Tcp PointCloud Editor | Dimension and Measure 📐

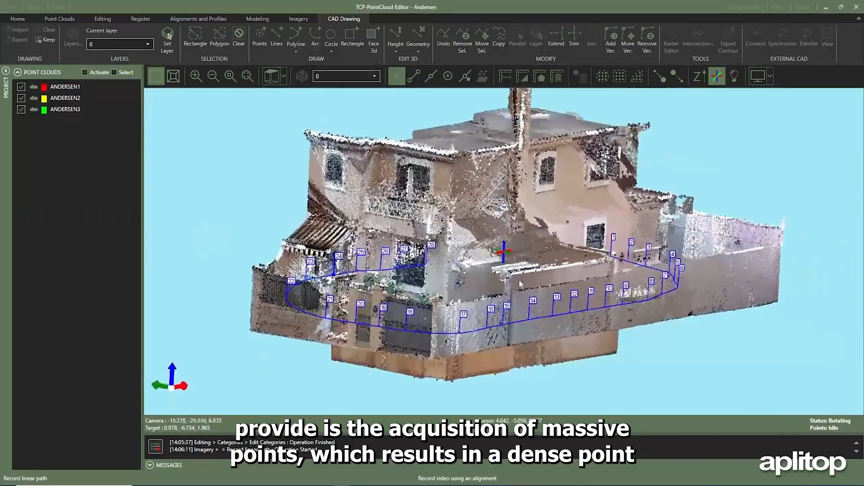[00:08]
which results in a dense point cloud containing all the information of the scanned reality.
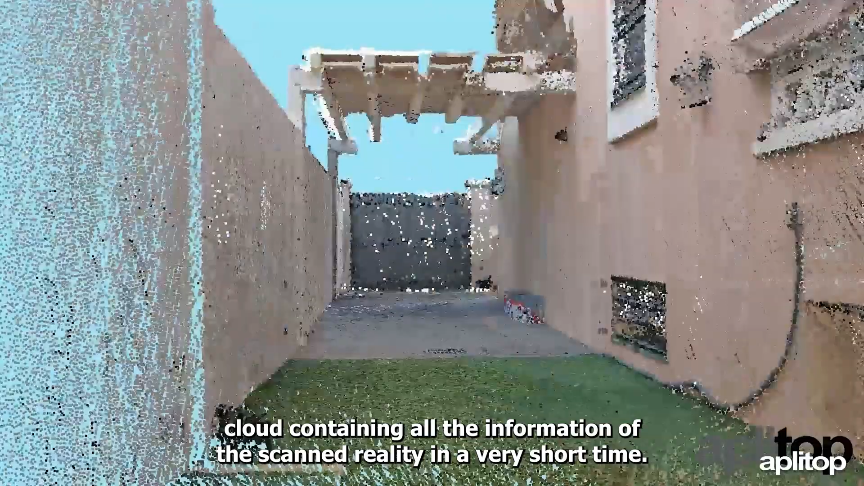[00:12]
In a very short time, a large volume of data is obtained that must subsequently be exploited appropriately.
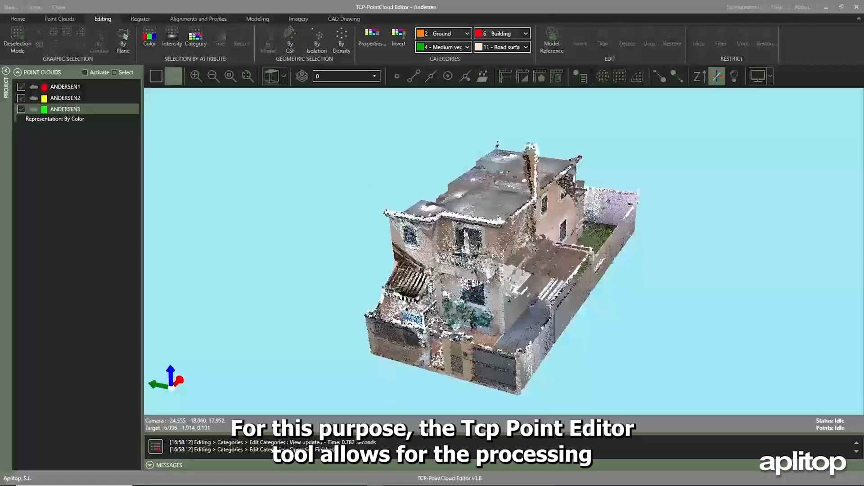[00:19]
For this purpose, the TCP point editor tool allows for the processing of these points, facilitating visualization,
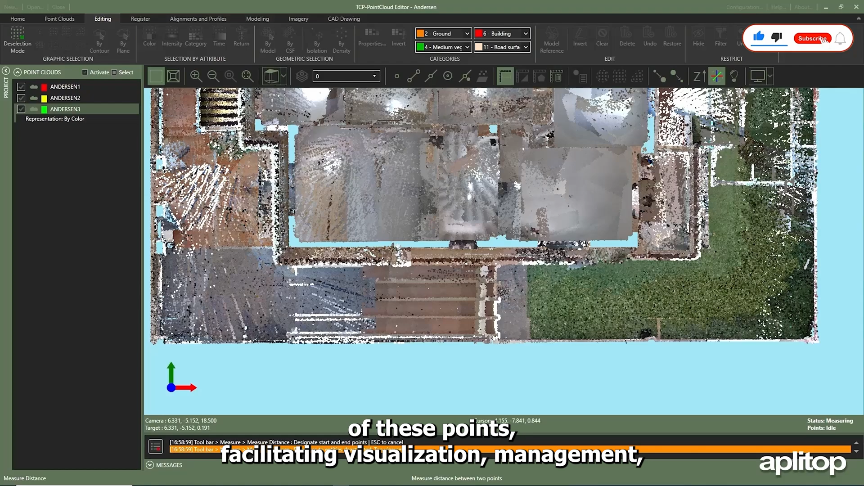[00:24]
management, and analysis, thus saving time in the field and office.
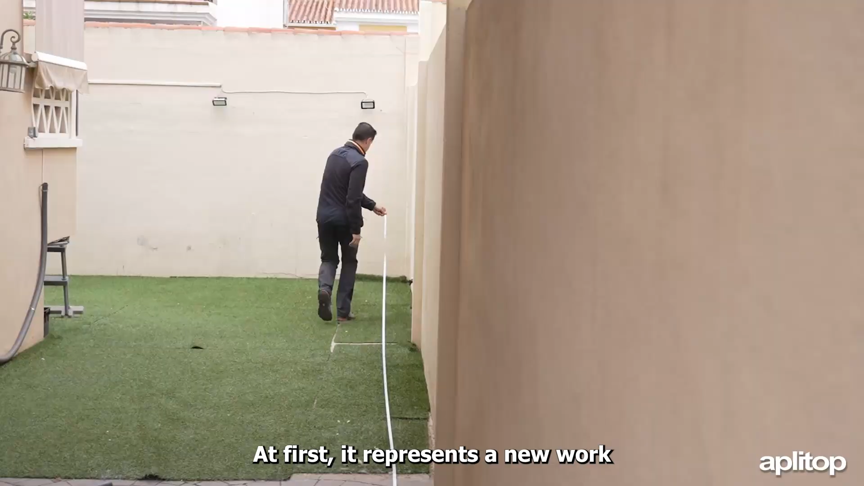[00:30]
At first, it represents a new work methodology that improves traditional procedures,
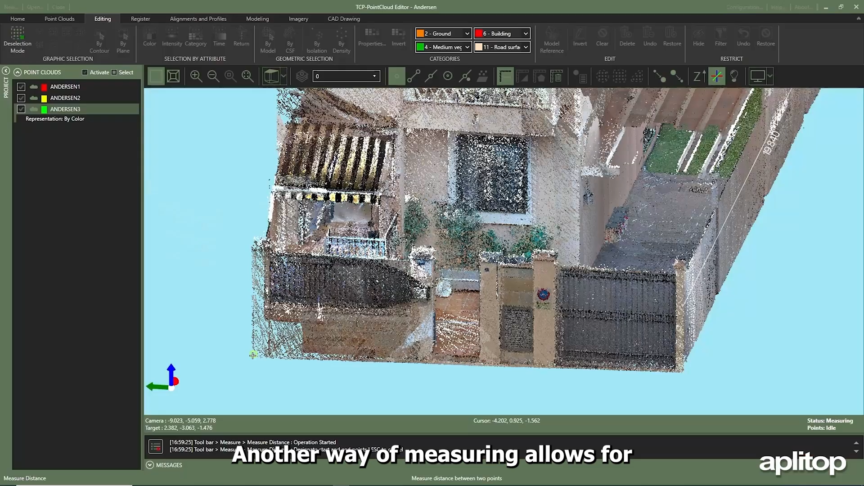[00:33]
another way of measuring allows for the direct delineation in 2D
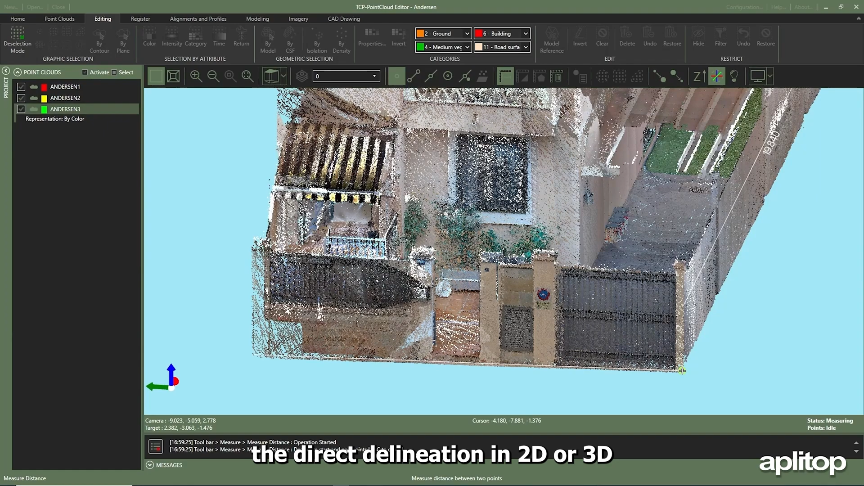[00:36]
or 3D of any element that is identified without limitations of access, obstacles, etc.
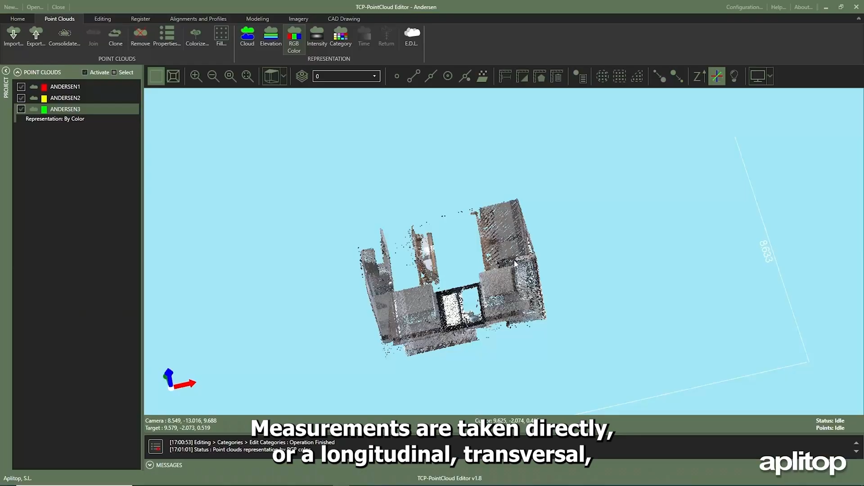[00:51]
Measurements are taken directly, or a longitudinal, transversal, or planar section is made and measured upon,
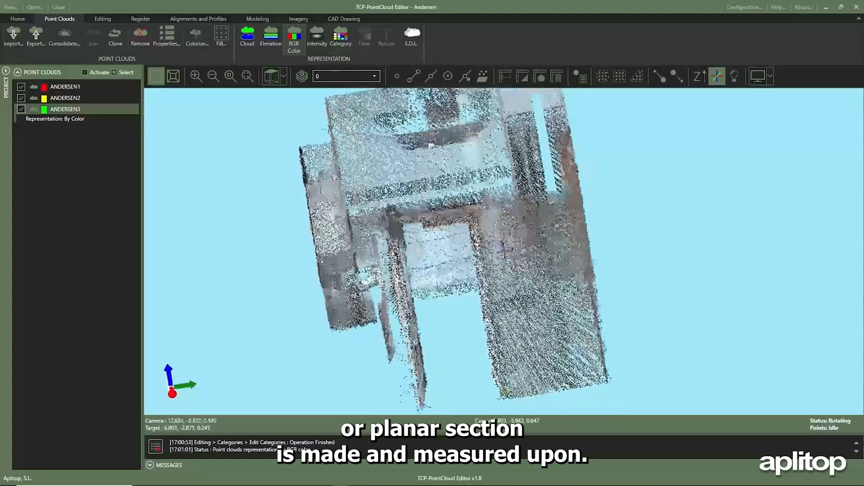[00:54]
this solution is ideal for taking measurements inside a building or an industry with all the machinery, personal furniture, people working, etc.
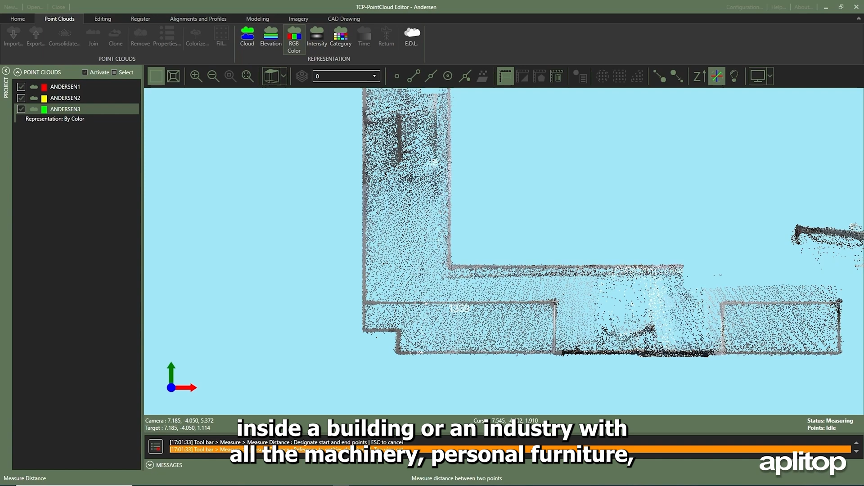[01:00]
It allows for data collection in a short amount of time and then, with point cloud editor, any type of measurement or delineation can be performed, etc.